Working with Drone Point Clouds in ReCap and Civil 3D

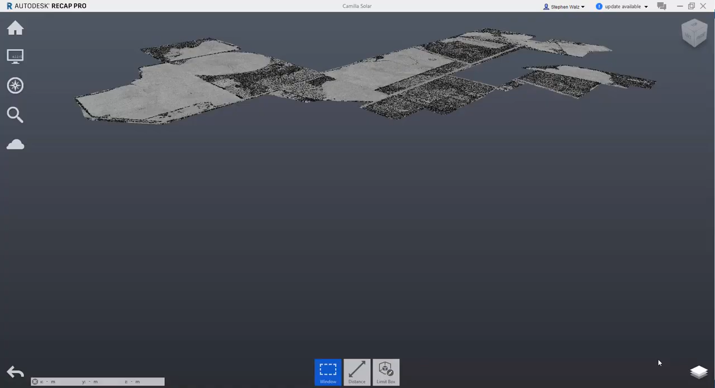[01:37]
And here we go. We've got our drone point cloud.
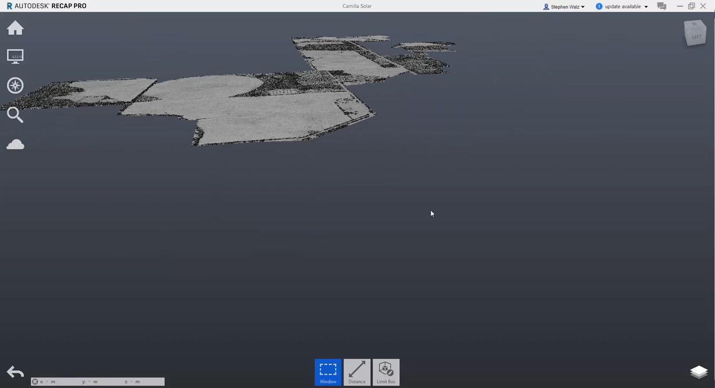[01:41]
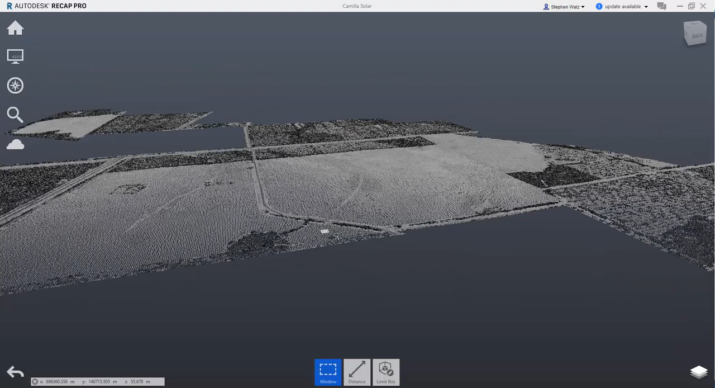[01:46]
So panning around, doing a 3D orbit.
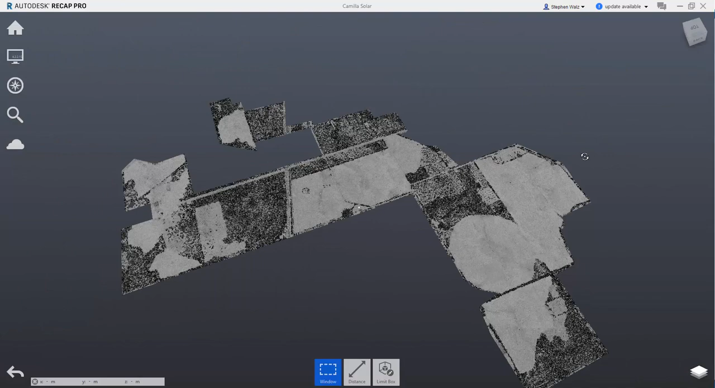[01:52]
Point cloud looks pretty good. Switch back up to the top view. Go to our home. And then import, export, select the export command.
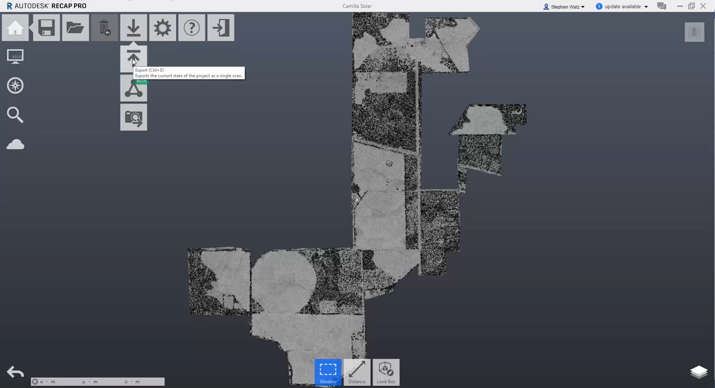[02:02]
I'm going to export this point cloud to an RCS file.
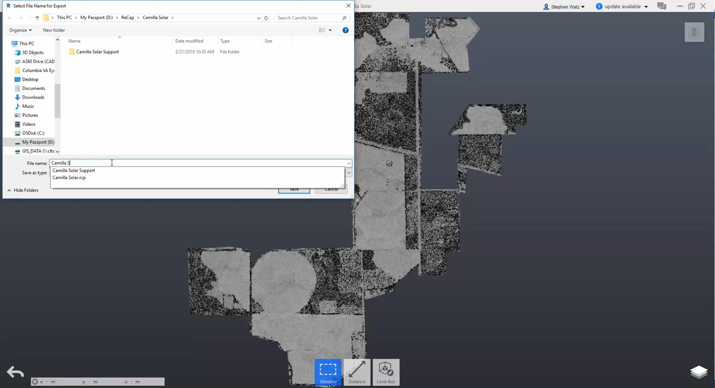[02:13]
RCS is essentially just a simplified point cloud. It makes it easier to manage within InfoWorks and Civil 3D.
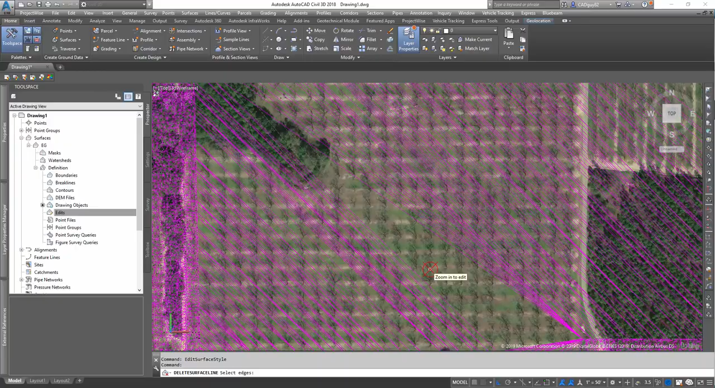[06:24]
So at this point, the video is going to go super quick.
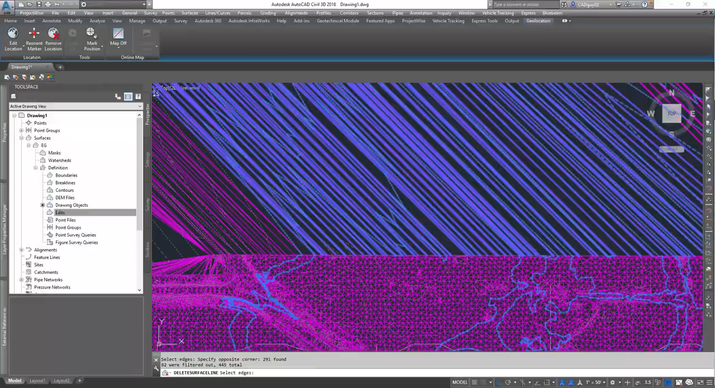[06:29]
In total, it took about nine minutes to process this, to delete all the lines.
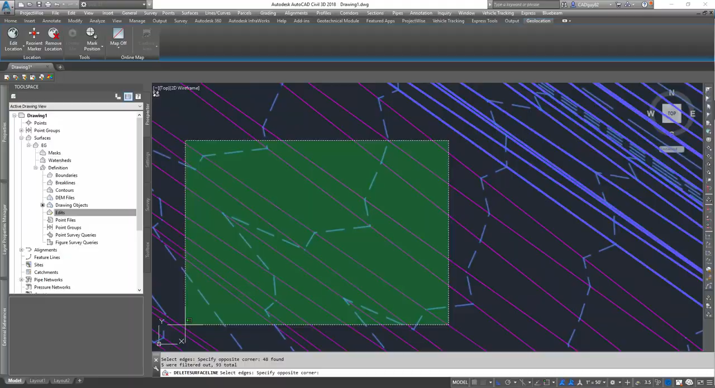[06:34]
I just wanted to give you an idea of what that process looked like,
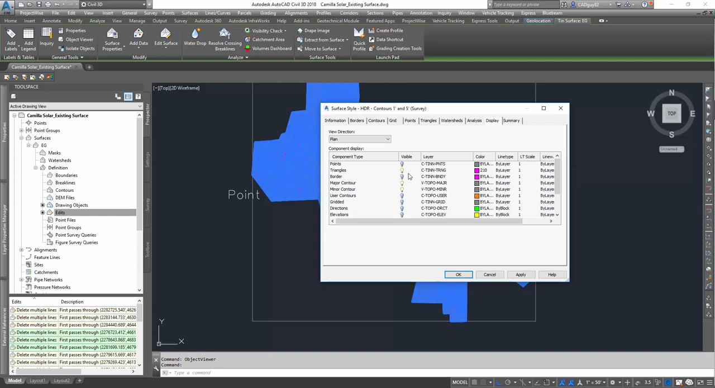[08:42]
Go to View Direction Model, and turn on the triangles.
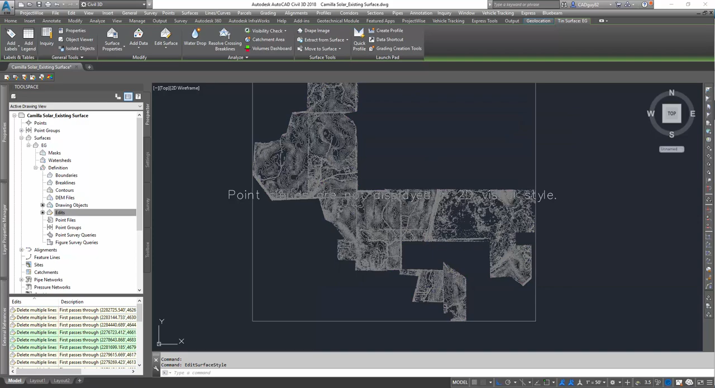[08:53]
Hit OK, and let's go back to Object Viewer.
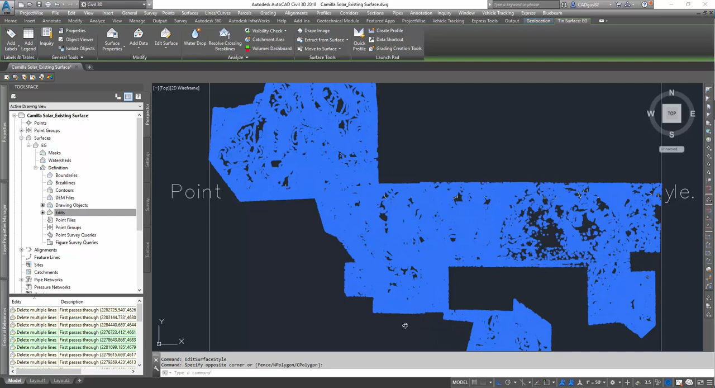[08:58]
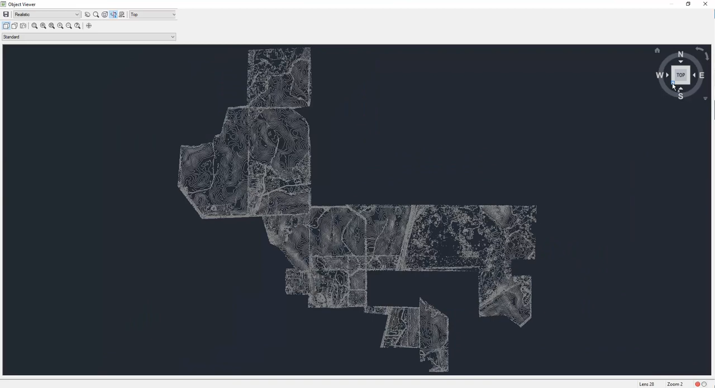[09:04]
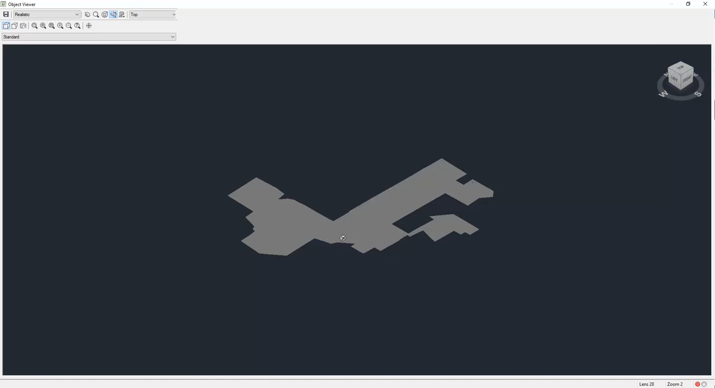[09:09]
Let's go back to Object Viewer, and there you go. And there you go.
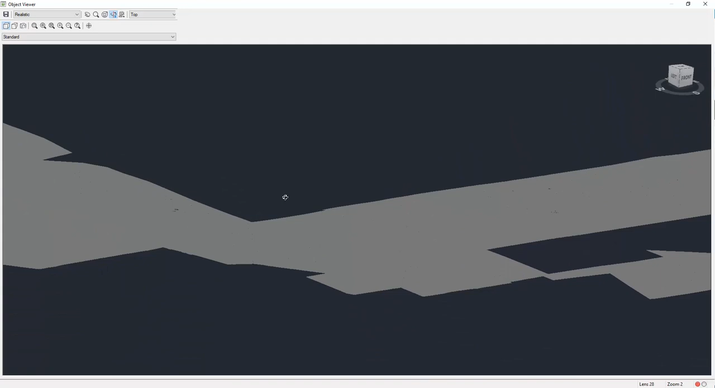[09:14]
So now it looks like we've got, I mean, it's a pretty flat area in general,
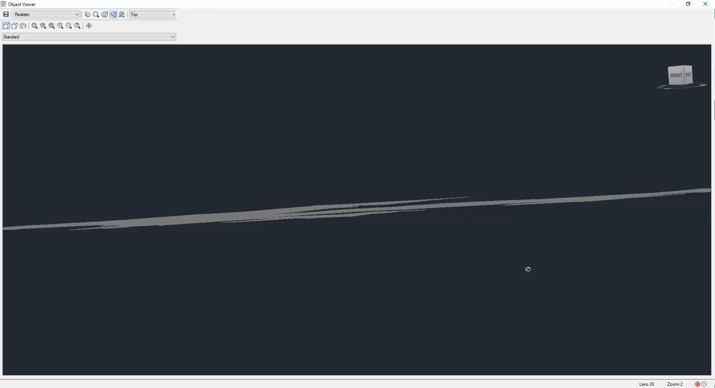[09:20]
but it covers a big swath of land,
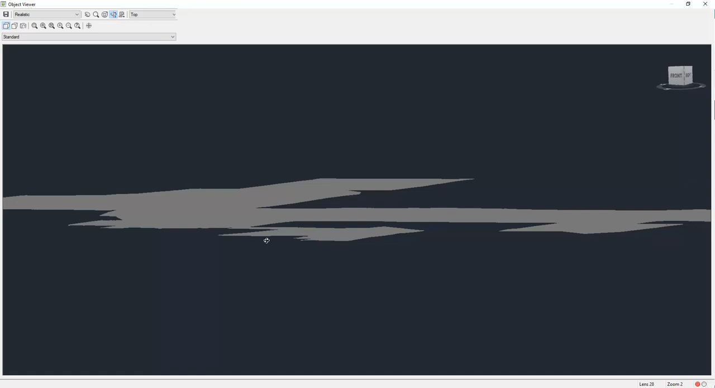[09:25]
and we've got an existing conditions, or an existing surface that we could start laying out our design on top of.